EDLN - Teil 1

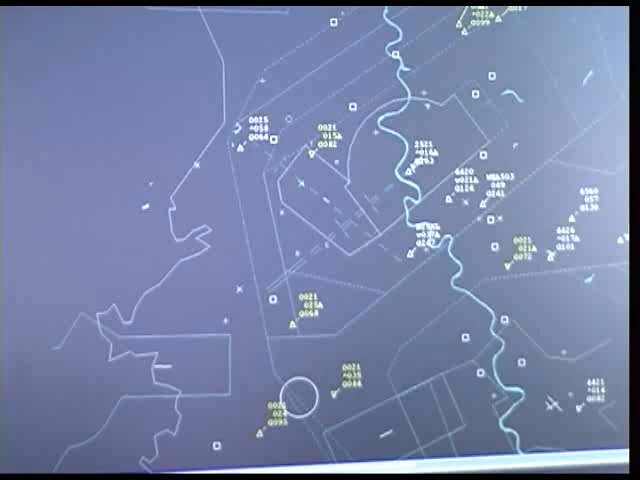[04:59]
Auf den Radarbildschirmen der Lotsen erscheinen die Flugzeuge als sich bewegende Dreiecke mit Angaben über Kennzeichen, Höhe und Speed. Auch ich war bis zu meiner Landung so ein Dreieck.